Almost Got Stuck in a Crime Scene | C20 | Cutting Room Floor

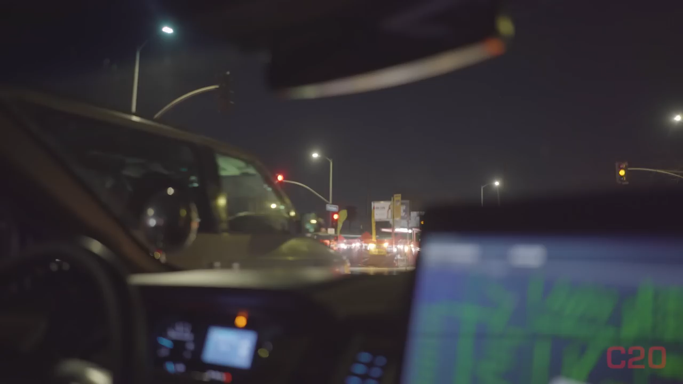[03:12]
We're gonna have a crime scene. Oh, there's a tow truck maybe getting repoed. Uh-oh.